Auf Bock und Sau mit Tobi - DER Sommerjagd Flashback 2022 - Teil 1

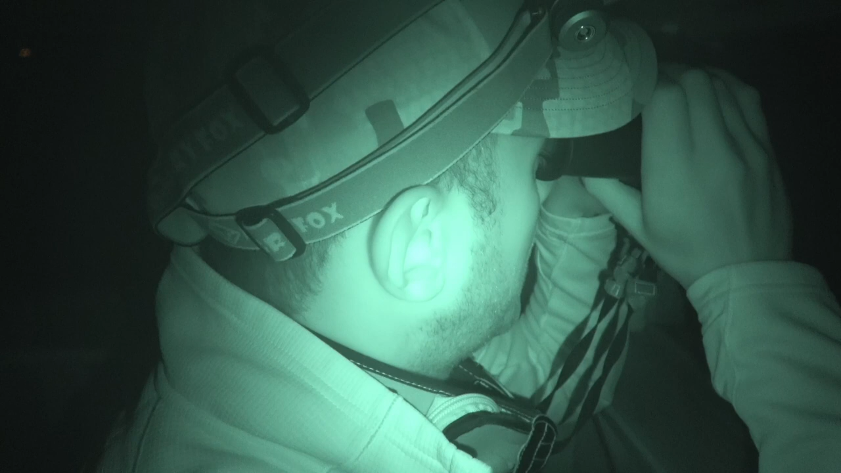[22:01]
Jetzt sind es 4. Sie passen ja eigentlich. Ja, 100%ig.
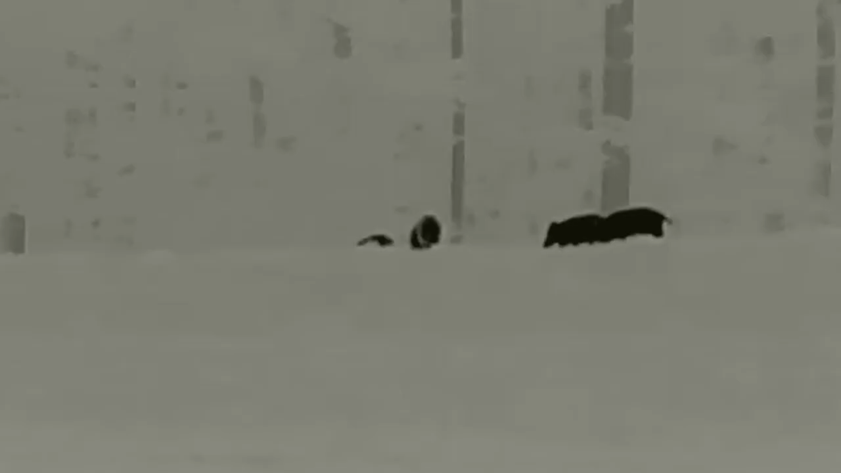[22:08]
Sie müssten eben noch weiter runterkommen, weil da oben habe ich auch keinen Kugelfang.
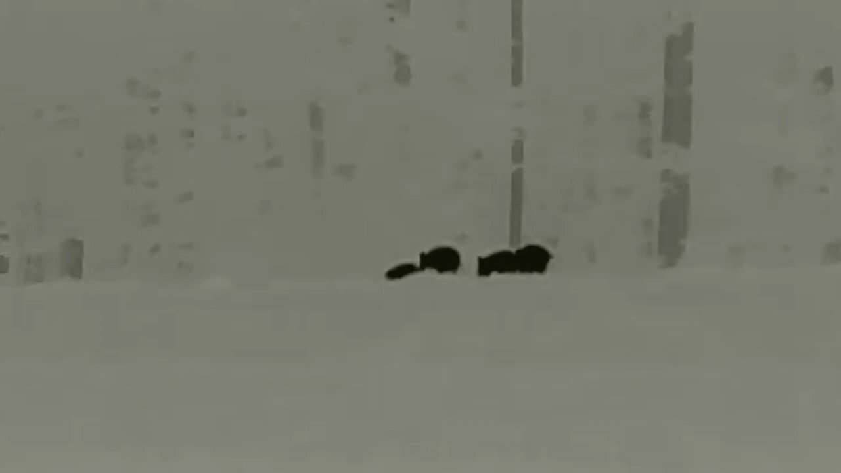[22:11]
Kann ich auf keinen Fall entschießen.
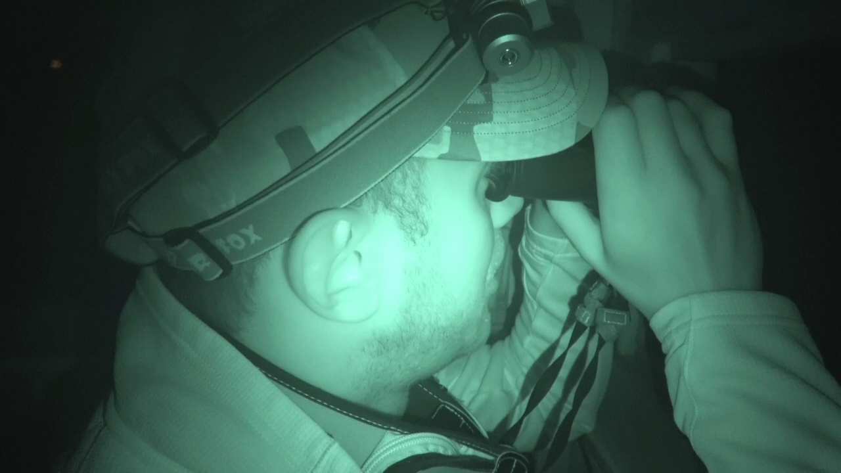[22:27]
Als sie hier runter wechseln.
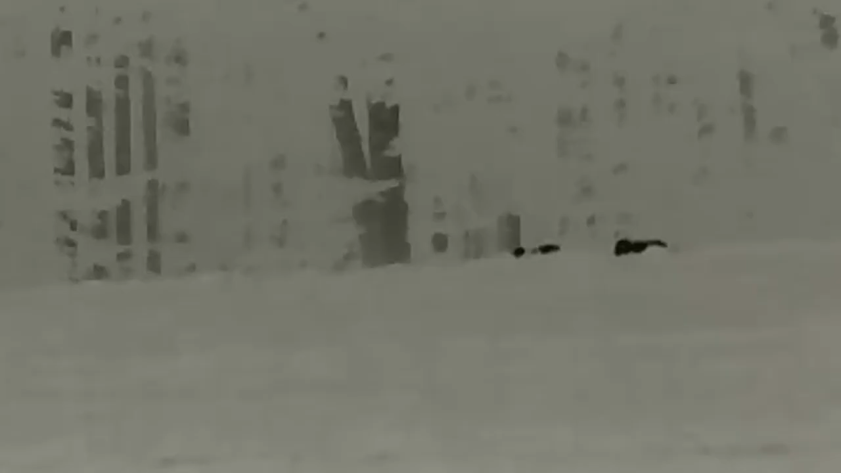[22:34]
Wie weit ist die Waldkante entfernt?
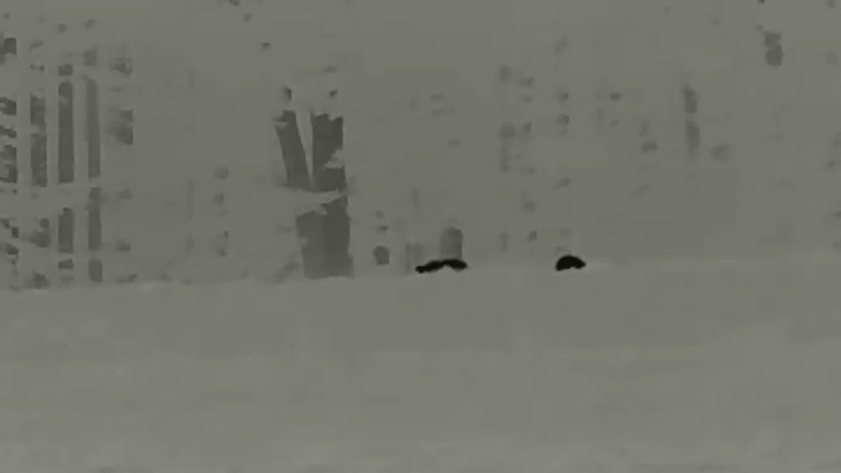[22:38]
Ja, das sind vielleicht 100 Meter, wenn überhaupt.
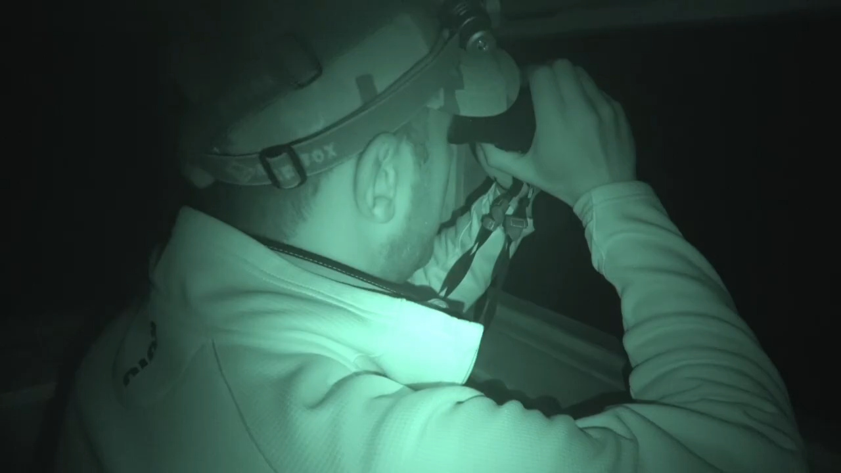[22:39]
Ja, doch 100 Meter werden es sein.
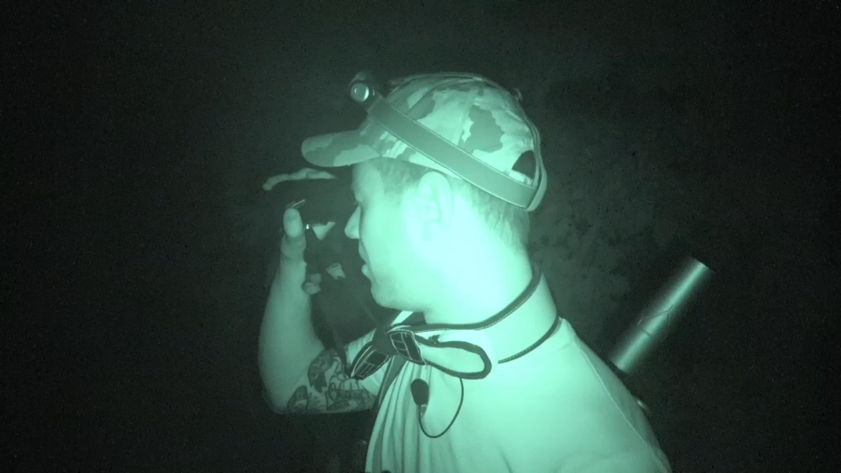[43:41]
Das sind, ich schätze mal, jetzt keine 50 Meter.
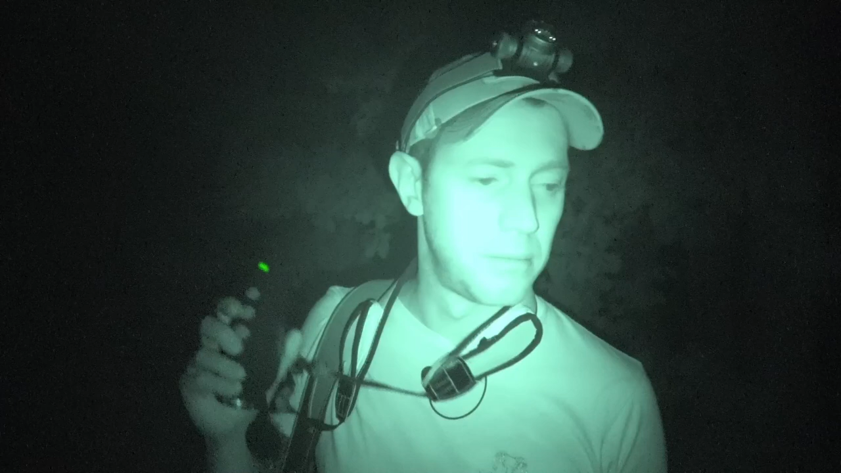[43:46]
Und dann kann man auch mit der Wärmebildkamera ganz sehr, sehr genau ansprechen.
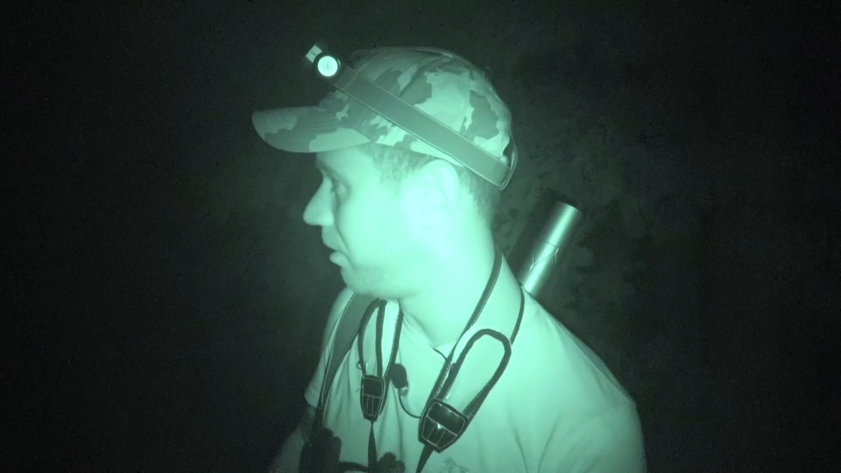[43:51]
Auf 80 Meter ist es meistens noch ein bisschen schwierig, aber so 50 Meter kann man dann schon einiges erkennen. Nichtsdestotrotz lassen wir die jetzt.